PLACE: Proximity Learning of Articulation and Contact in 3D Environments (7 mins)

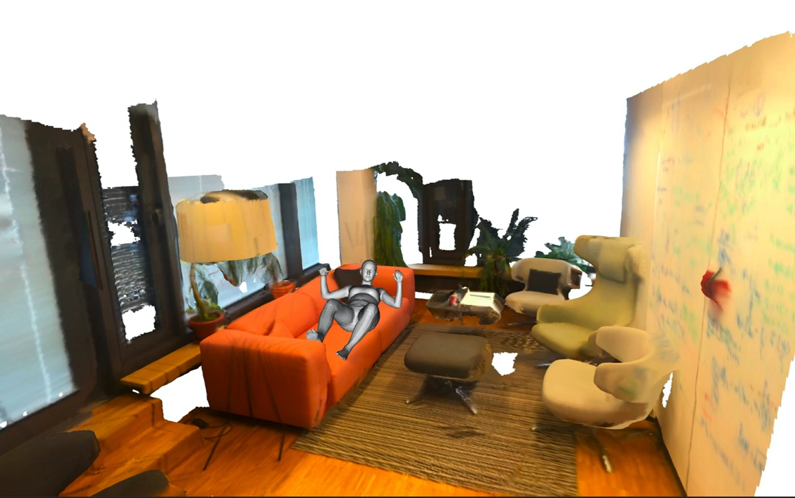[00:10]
Given a 3D scene mesh, our method aims to generate natural human-scene interaction relationships and infers plausible and realistic human bodies based on that.
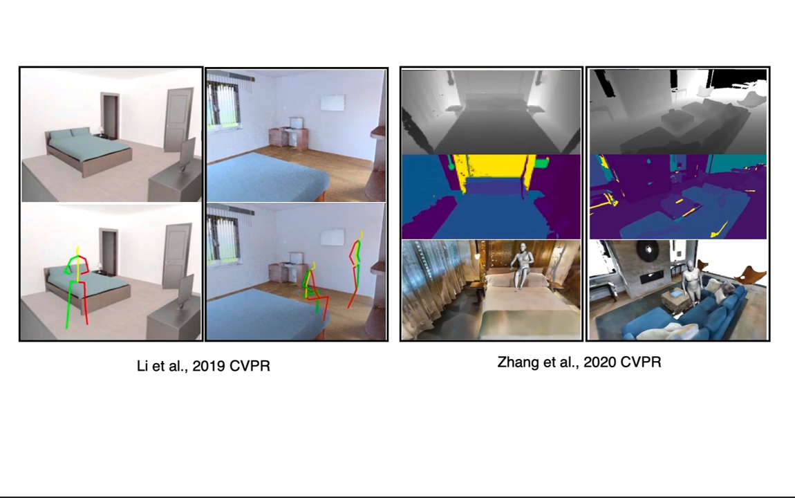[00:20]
Previous works mostly use RGB image, depth map or semantic maps as scene representation, which loses geometry information. The performance is unstable, with a large perceptual gap to the real captured data. They directly generate the 3D body sticks or simple x-body mesh without explicitly modeling human-scene interactions.
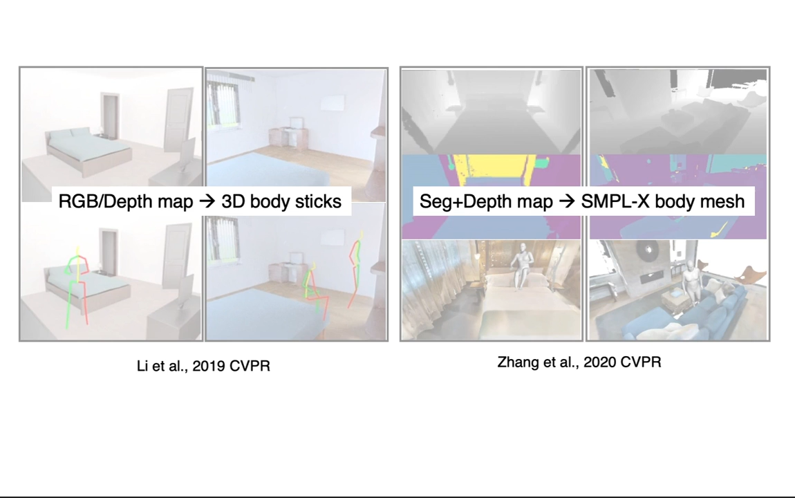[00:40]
Humans interact with the scene in various ways, but the common thing is that all interactions are rooted in body-scene contexts.
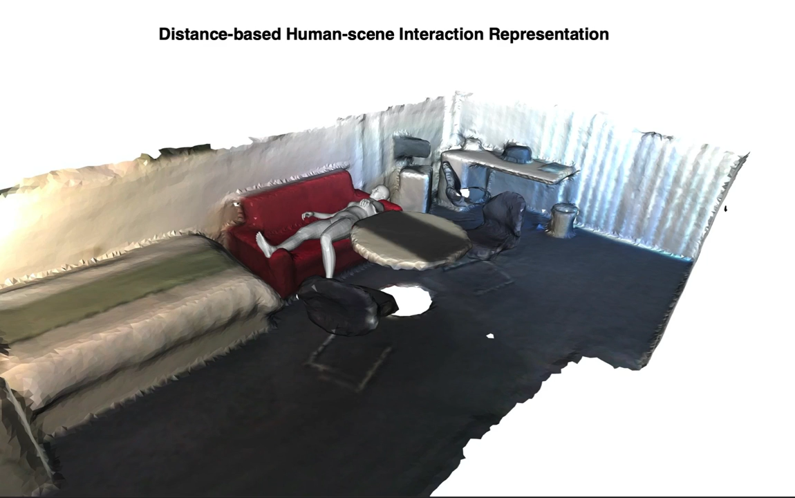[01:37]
We propose a distance-based human-scene interaction representation, given the mesh of a scene and body pair.
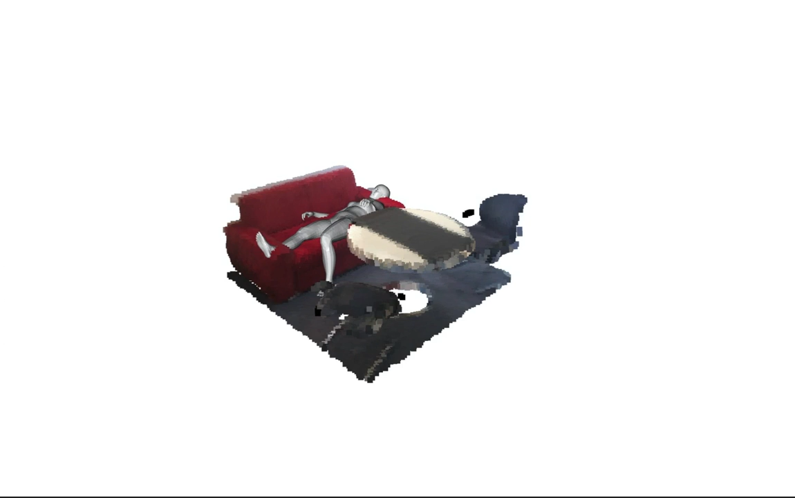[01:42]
Only the scene around the human body is most relevant for the interaction, therefore we only consider a local region. We select a set of basis points on the scene mesh called scene-bps. Then we use the minimum distances between the scene-bps and the body to represent the body-scene contact relation, which is the body-bps feature.
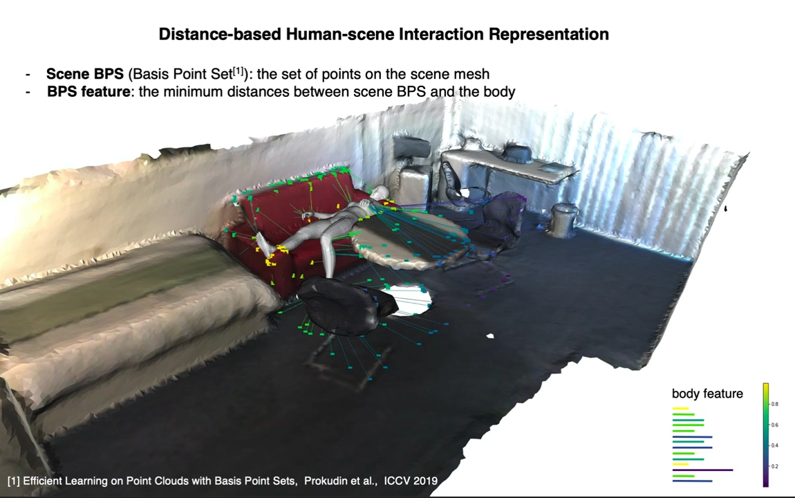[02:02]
Then the body feature can be considered as a pairwise relation between the body and the environment. The color of the sampled scene vertices and the lines denote the corresponding distance, with yellow to purple denote small to large distances. Conditioned on the same scene mesh, different bodies see out different body features.
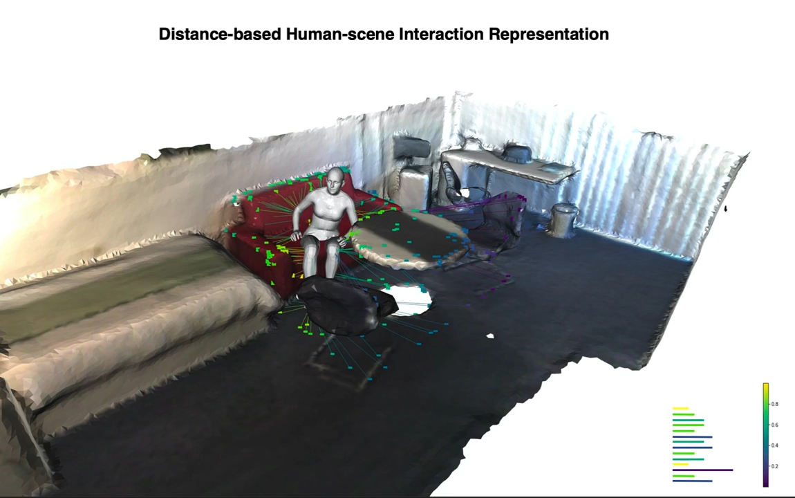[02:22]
For visualization purpose, we only show parts of the features here. Given this representation, we design a human generator.
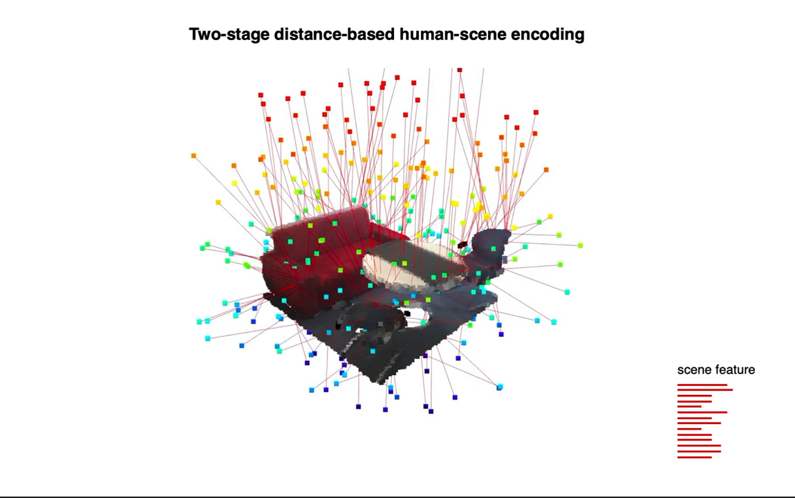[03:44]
Then we use the minimum distances between the fixed bps in space and the scene-mesh vertices as the scene feature. The selected vertices on the scene-mesh are the scene-bps to encode the body.
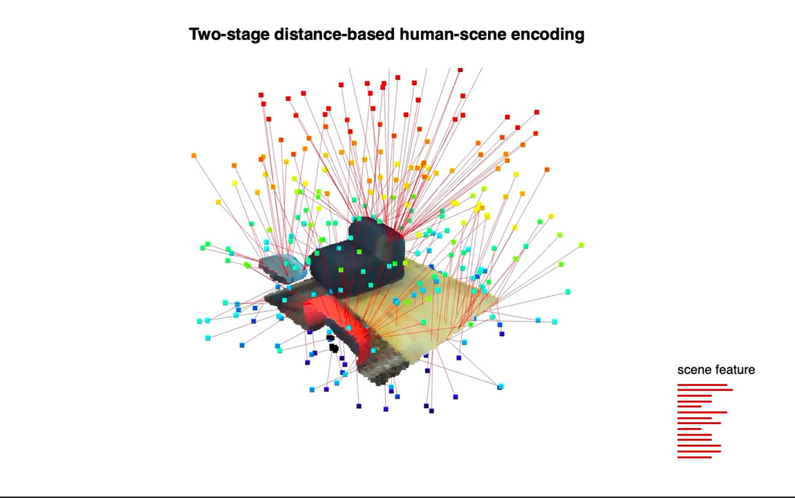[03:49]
For different environments, the bps in the space are fixed, and we have different bps on the scene-meshes.
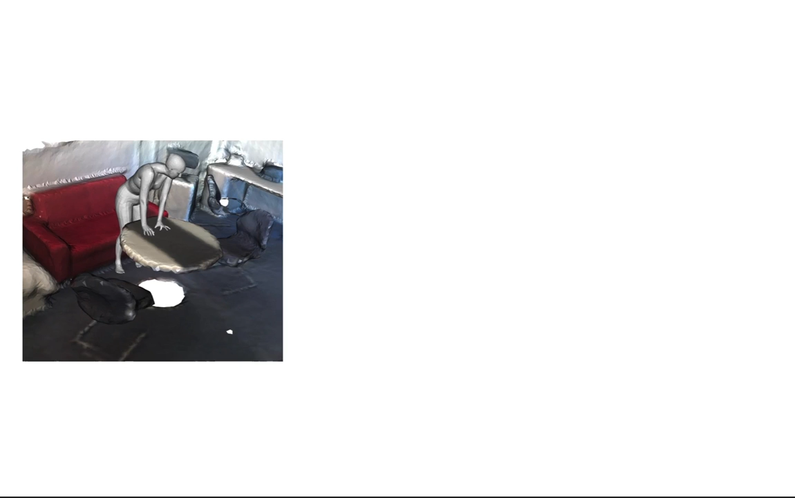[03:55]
Given the mesh of a scene and body pair, we can compute the scene feature,
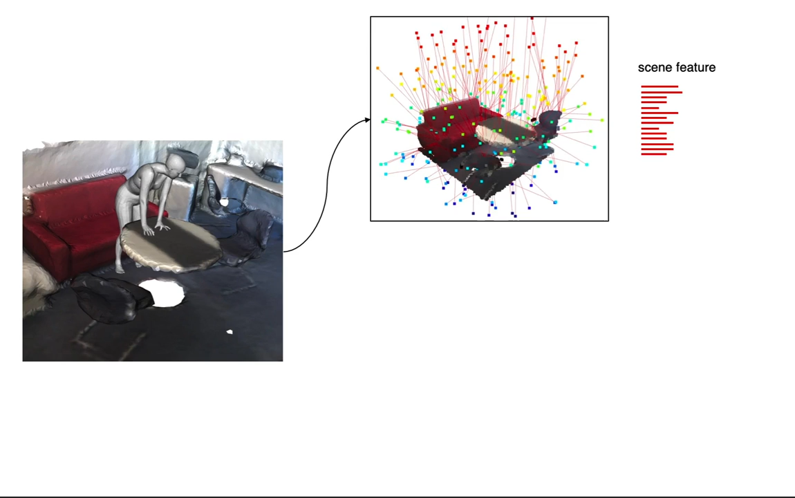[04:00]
the distances from the fixed bps in space to the scene-mesh to the scene-mesh, and the body feature,
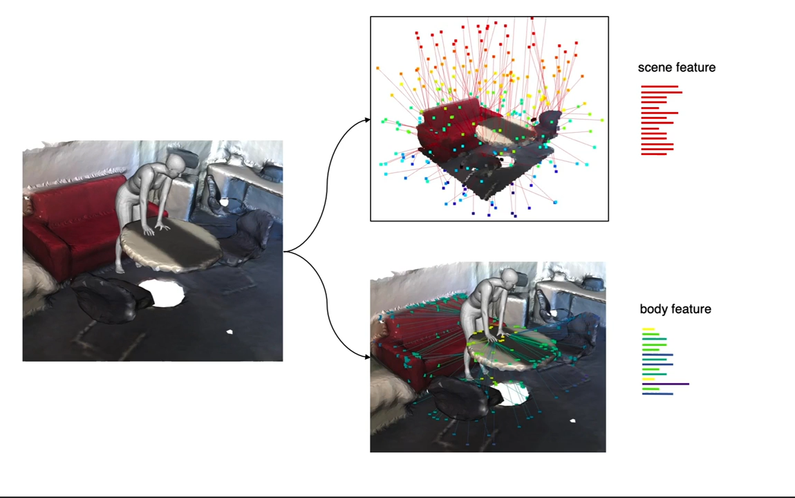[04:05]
the distances from the selected scene-vertices to the body.
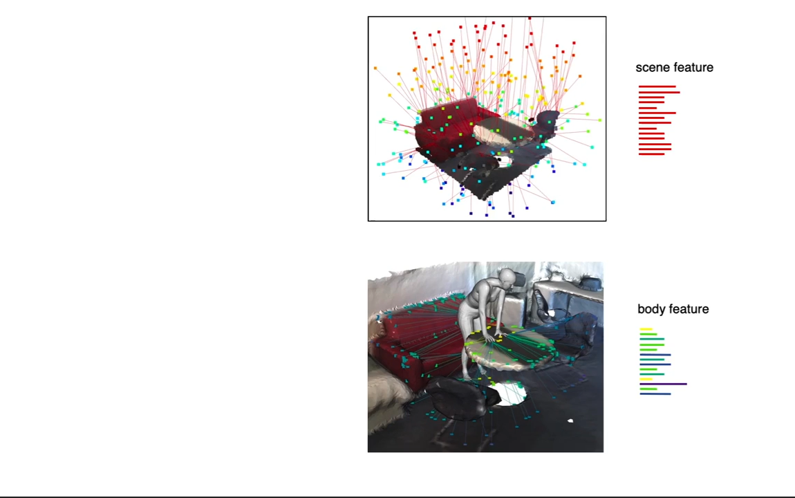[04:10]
Now we change the VAE to a conditional VAE to reconstruct the body features conditioning on different 3D environments.